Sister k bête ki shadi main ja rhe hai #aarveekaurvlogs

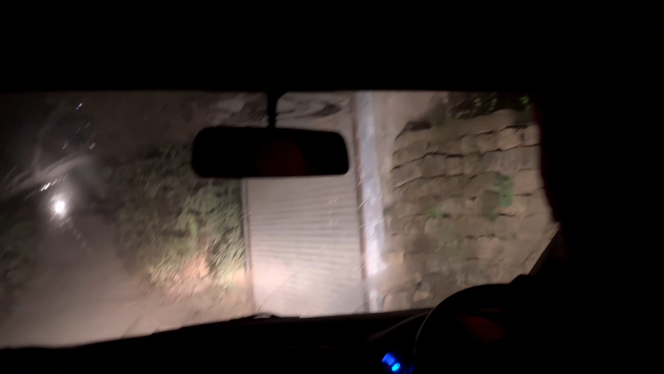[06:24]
गजी यह खाल्सा वाई भूची की पते है पते करेई आज अ वाइज यह हमारी रोड खत्रों के खिलाडी से कम नी है यह
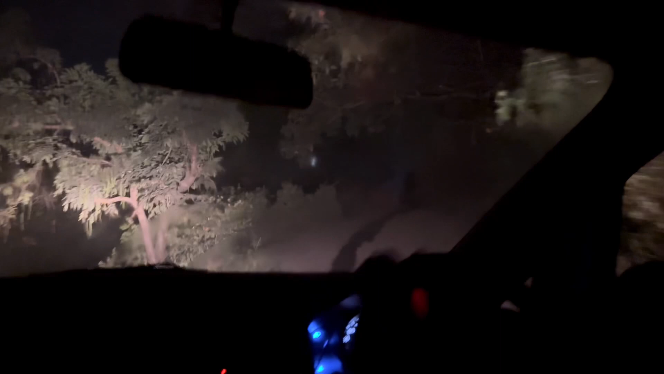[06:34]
पुरी खड़ी रोड है खड़ी बाई